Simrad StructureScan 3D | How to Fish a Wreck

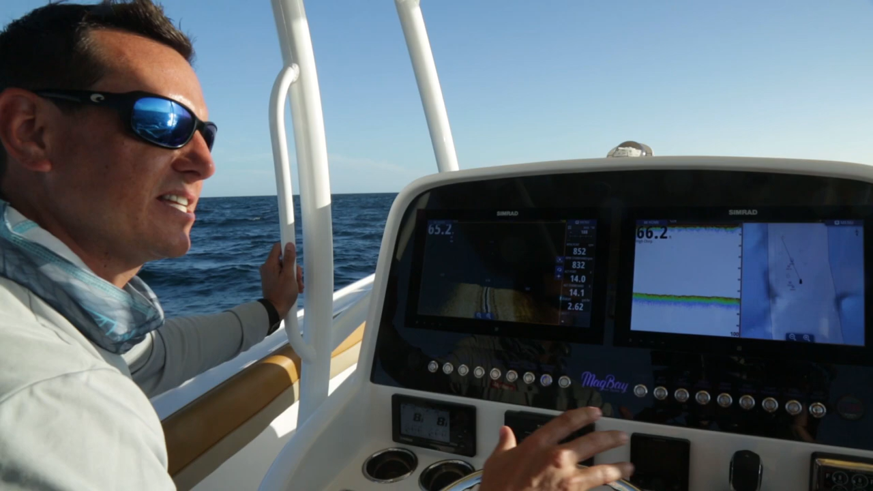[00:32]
and with Structure Scan 3D we're only enhancing that benefit. I mean by seeing further we're seeing bait further, by having the 3D view we're actually able to see the wrecks.
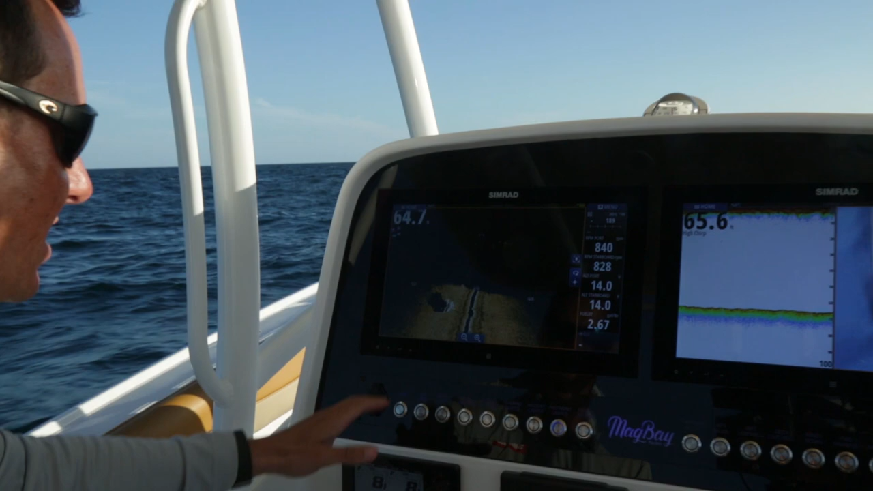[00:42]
So as we drive over them now we got a wreck here and we can actually see how the fish are positioned on this wreck.
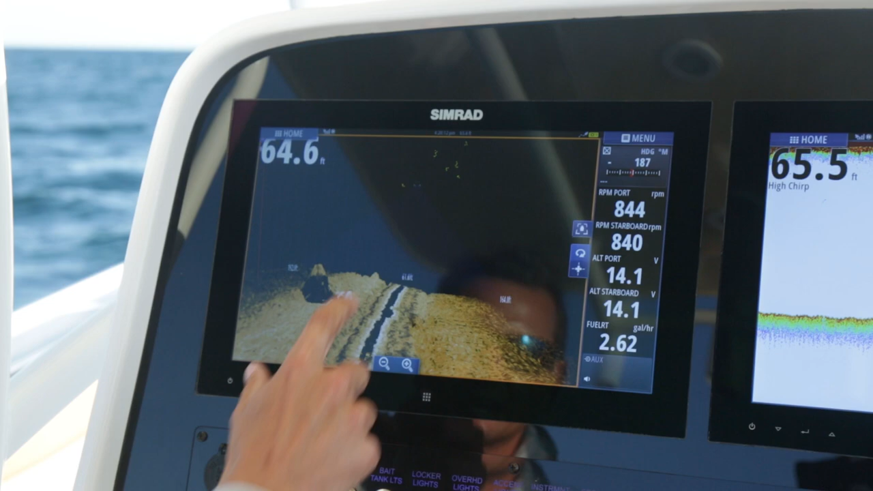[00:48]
We can see how far off the bottom it comes and it makes us be able to find that sweet spot. It makes us be able to position our boat so we don't get hung up so much. And this Structure Scan 3D view is a big change for us. You can see here what I'm looking at is a nice wreck off to the side.
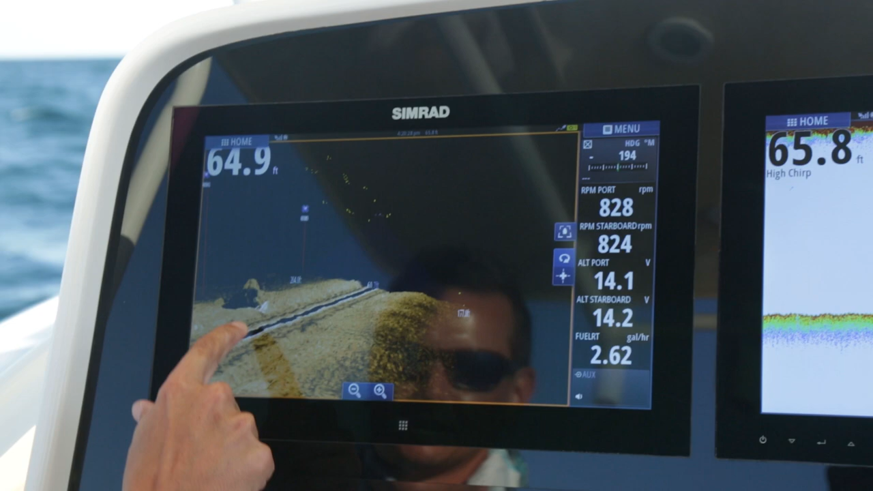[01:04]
And you can see it's about 70 feet off to the left and it comes up about 30 feet up off the bottom, which is a good sized wreck for shallow water here off the coast of Miami.
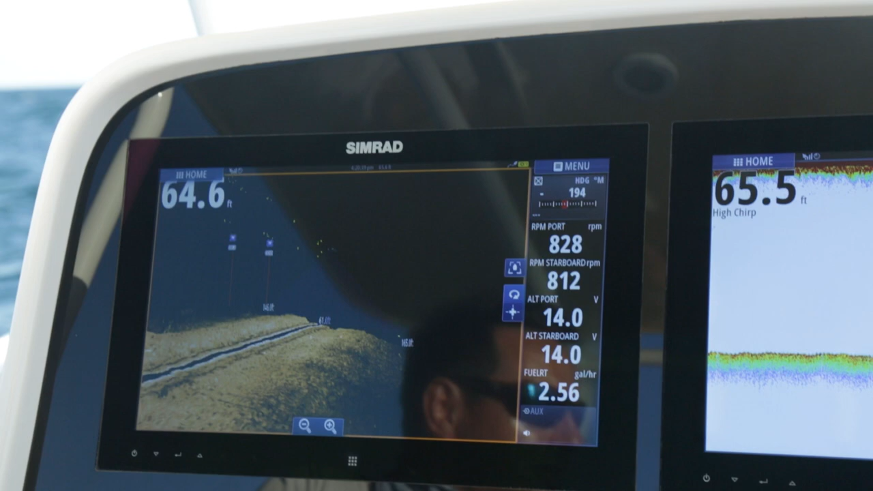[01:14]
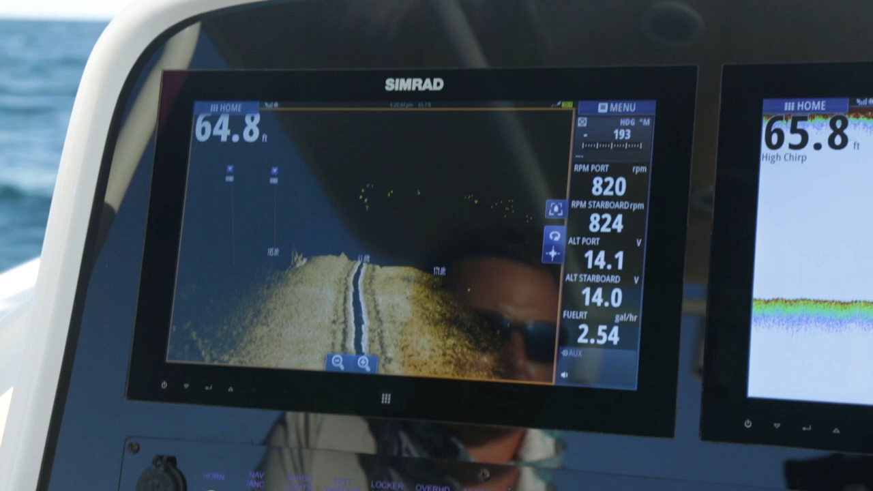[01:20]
And you'll find with many places that have a wreck, you'll find debris and other little wrecks close by. We're going over a couple more off to the left here.
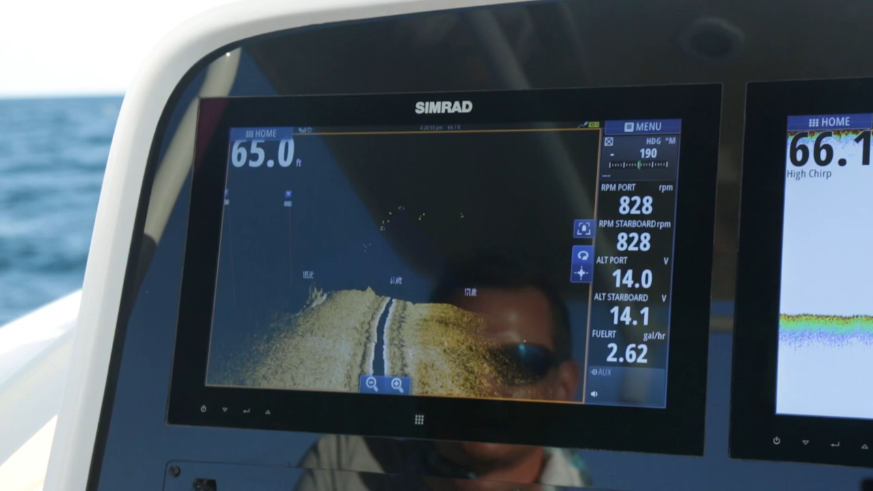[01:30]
And you can really see how some of the fish are suspending above the wrecks here in the yellow. And you can see this one's close to a drop-off, so really bright to the side of it.
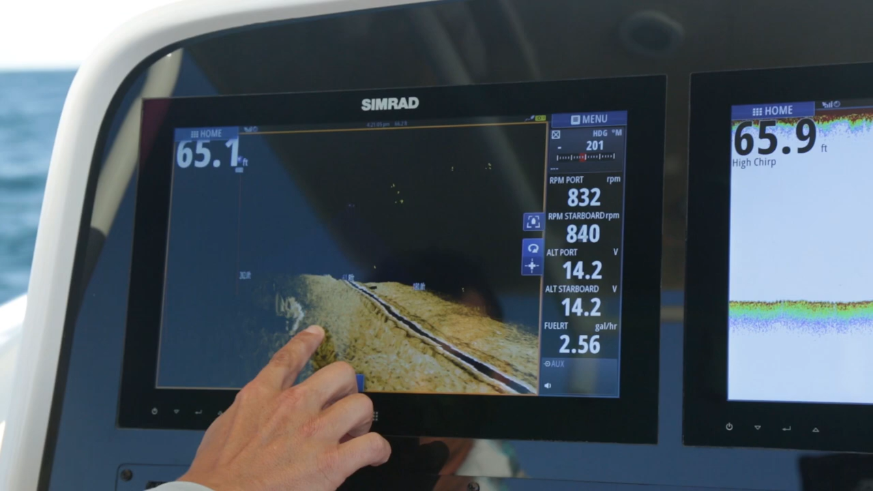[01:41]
And then when you pull up the wreck and look at it here, you can see it's awfully dark to the side. So it's dropping off right on the side of the wreck. Now if I'm looking at this trying to figure out where the best place to fish,
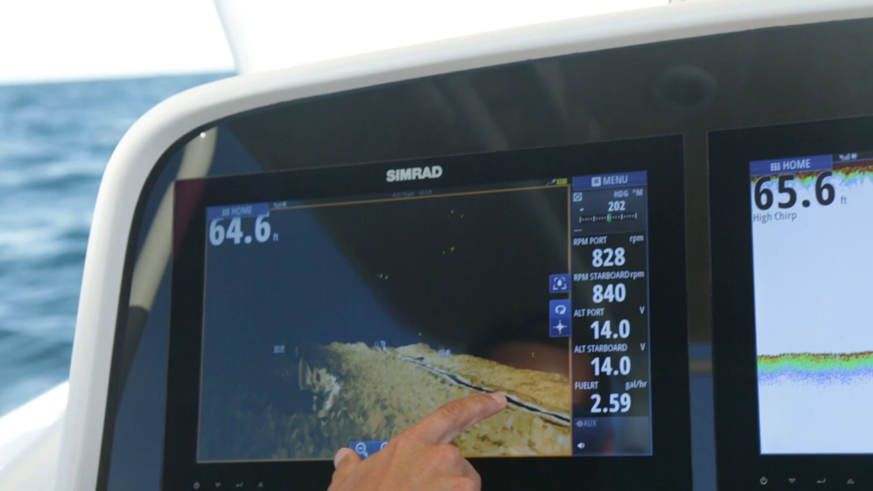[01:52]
I can see over now on the right hand side I've got some fish laying off towards the bottom. And they're bright yellow, so they're good sized fish. If they were a lighter color, I would know they're more of a bait fish.
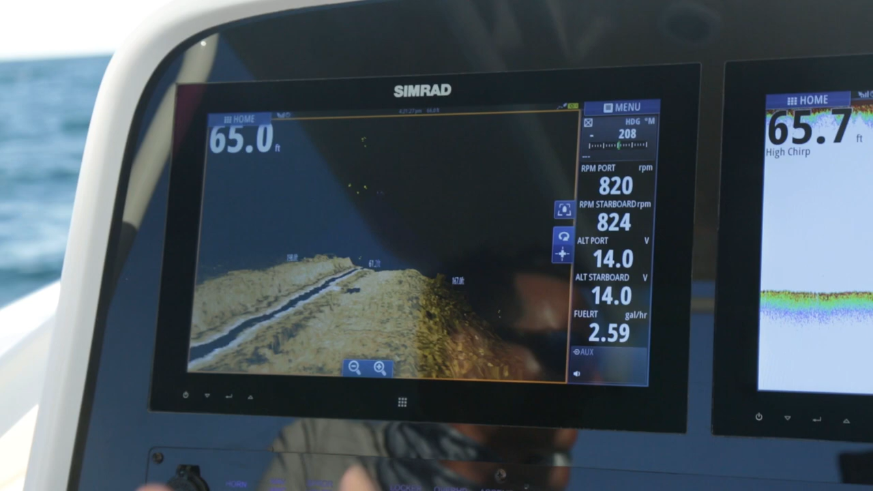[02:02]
And one of these times we're going to go straight over the wreck. And we'll be able to compare our traditional high chirp sonar to the Downscan 3D.
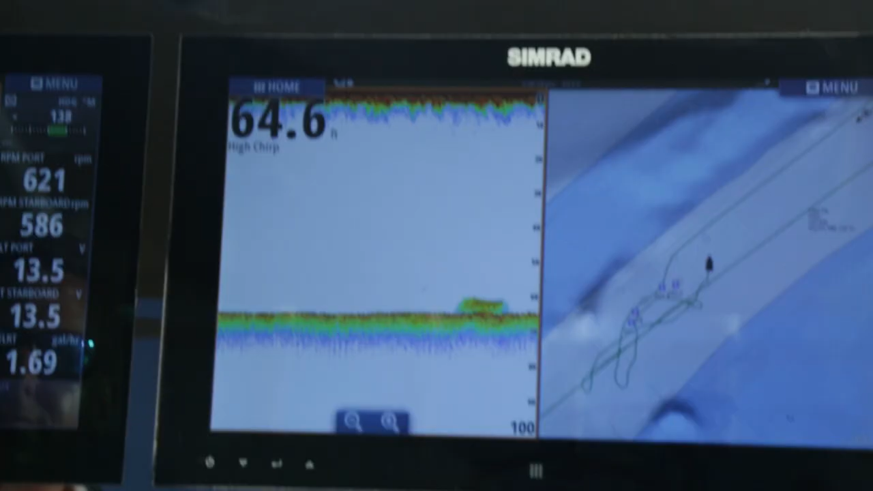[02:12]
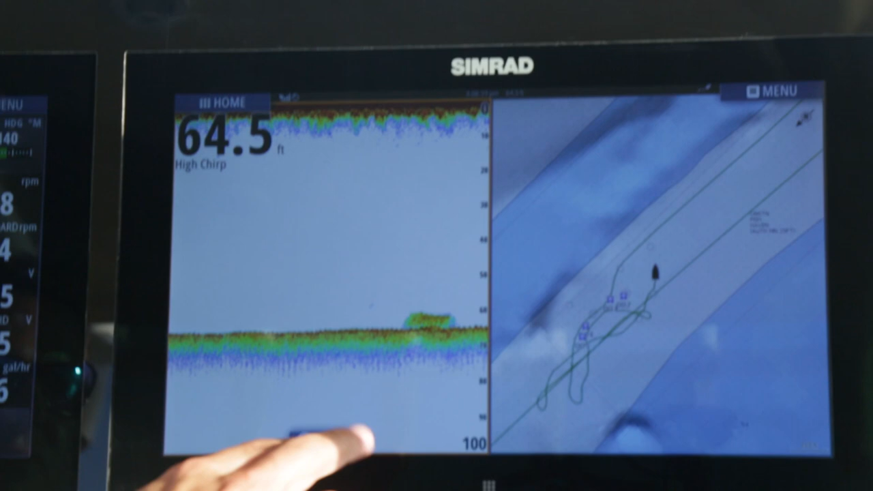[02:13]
On screen: depth 64.5 ft
So we just went over it with the high chirp here, a high wide transducer with BSM-3. It looks great, you can see the wreck, you can see a fish.
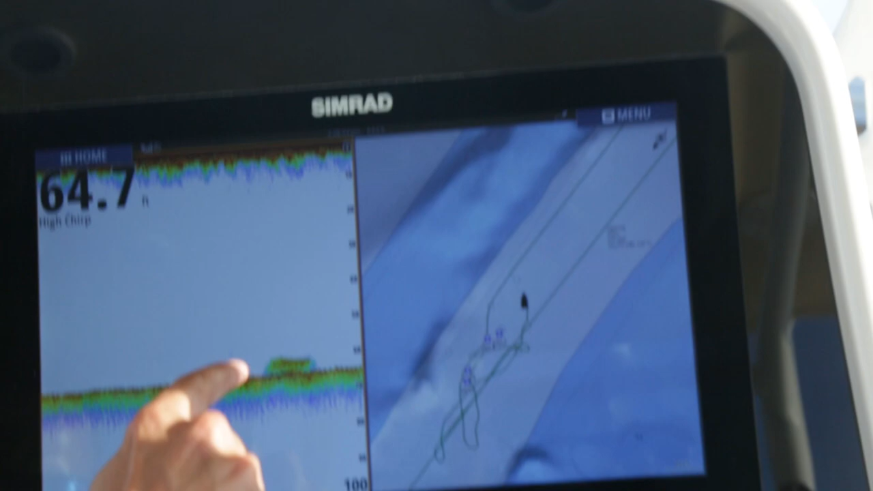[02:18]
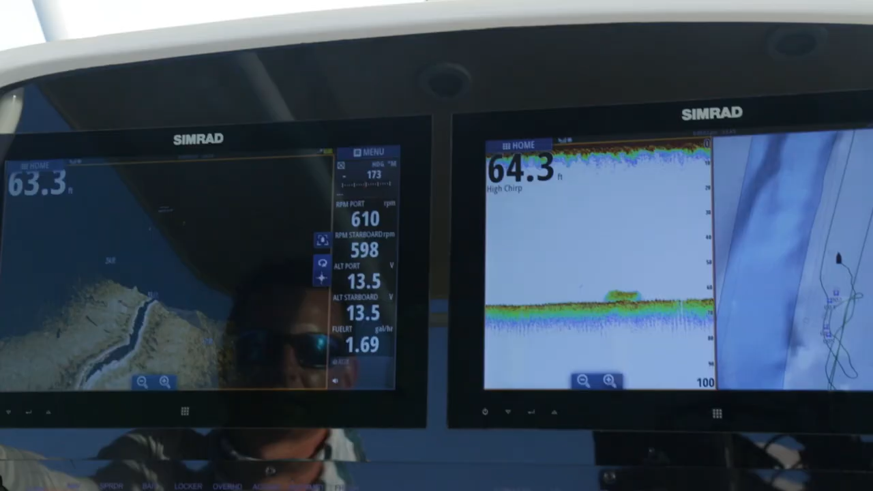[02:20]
And there you go, the same wreck you can see in 3D as you can see on the high chirp. This one allows you to know which direction that wreck is running left and right. With this it's a conical beam, you have no idea if that's the left, right, which direction is running.
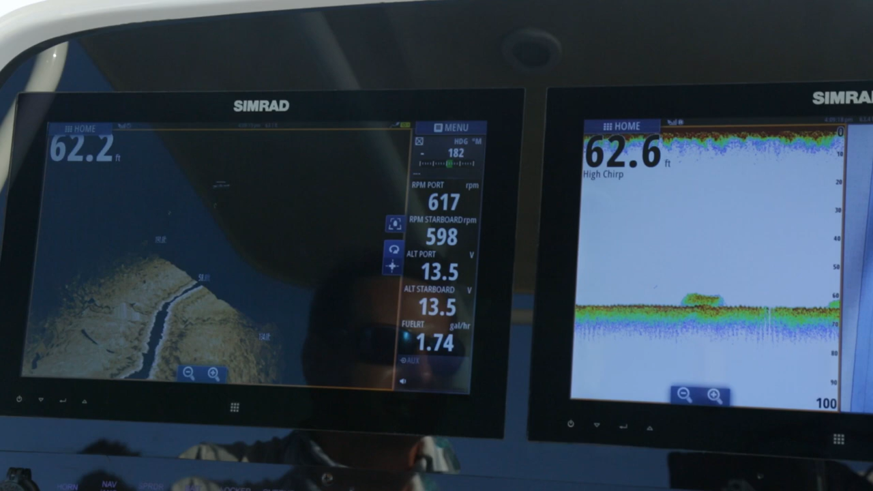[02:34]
This saves you so much time on the water when you're searching for the right fishing place.
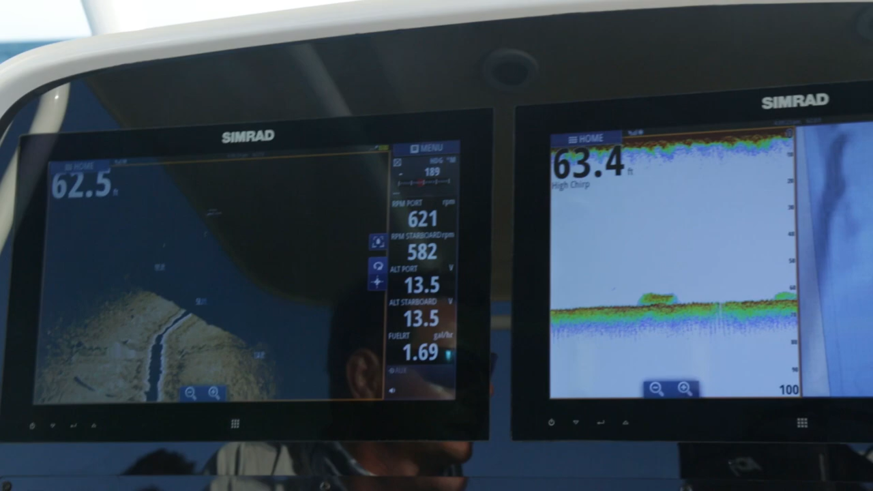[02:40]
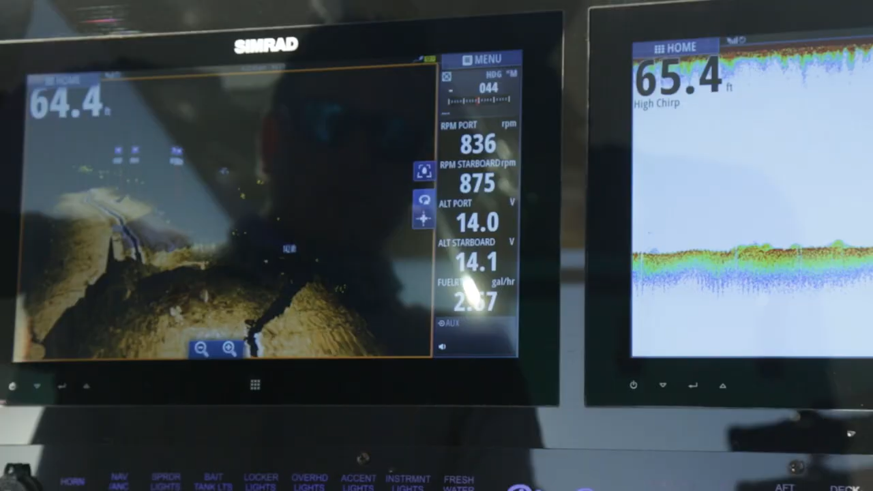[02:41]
So with the StructureScan 3D, basically we've created a 3D world here.
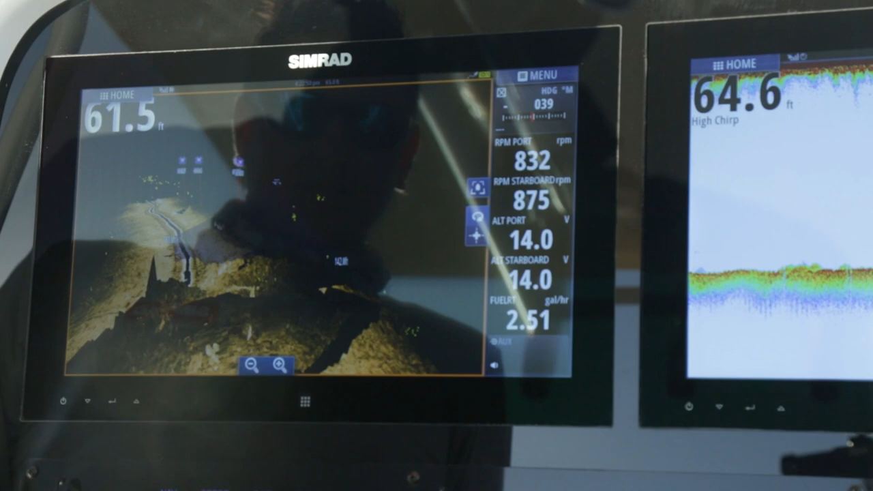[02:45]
So you can see our previous pass down the side of these wrecks, and now I'm going back down the other side of the wreck.